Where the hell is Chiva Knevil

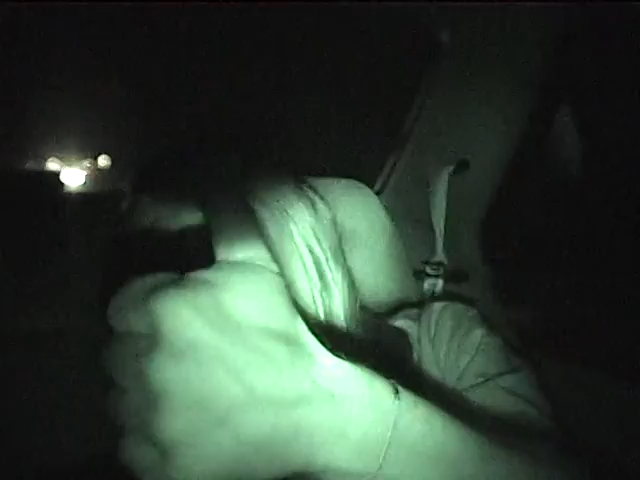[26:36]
you. Yeah. Oh, look how lovely you look. Oh, you look really good in night vision.
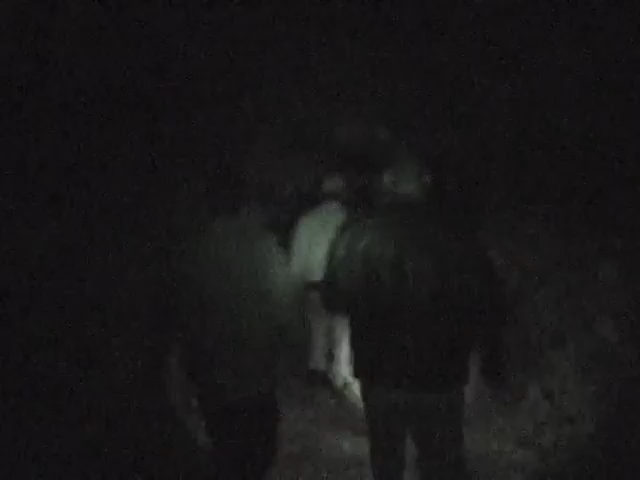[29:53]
Yeah, there's a big sand dune right over here, so we're going for that shiny that thing at the end.